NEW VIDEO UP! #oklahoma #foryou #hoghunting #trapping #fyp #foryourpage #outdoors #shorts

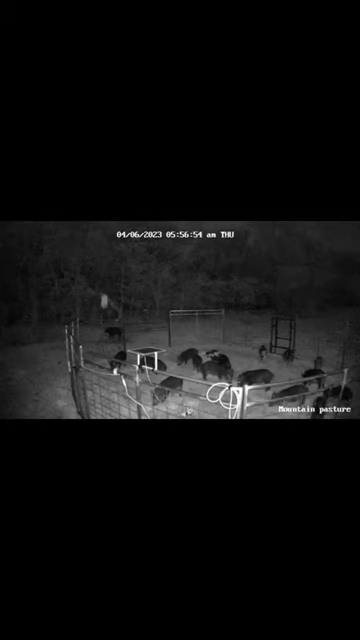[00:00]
After three nights of waiting and moving the trap, these pigs finally found the trap that we had moved. They were coming from across the road to the very far north. After seeing the hogs in the morning time there at this location, I knew that they were going to be back that evening. So we baited the trap and got ready to go.